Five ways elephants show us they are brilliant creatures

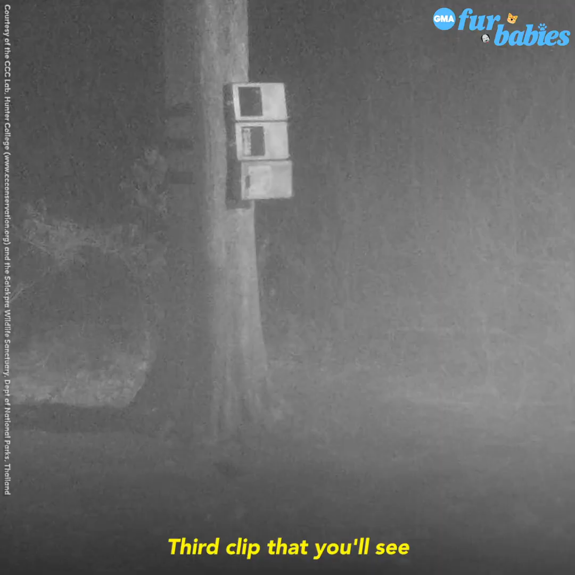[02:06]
The third clip that you'll see is actually at nighttime, you'll see a baby elephant.